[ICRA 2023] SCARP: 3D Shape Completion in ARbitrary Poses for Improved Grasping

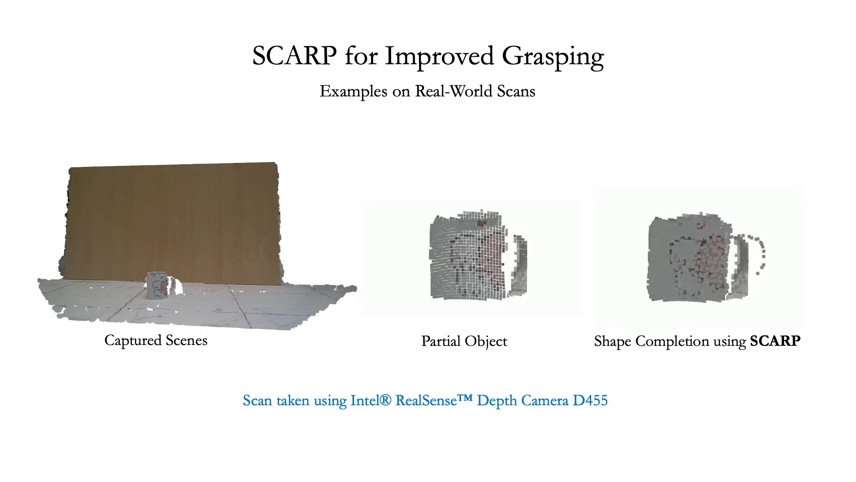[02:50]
To the best of our knowledge, we are the first one to do so.
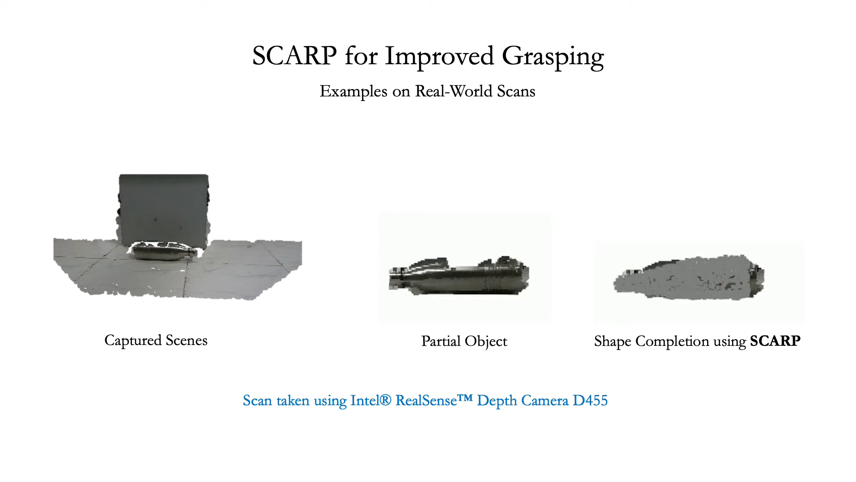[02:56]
SCARP performs equally well on these objects, indicating the benefit of our model. SCARP performs equally well on these objects, indicating the benefit of our model.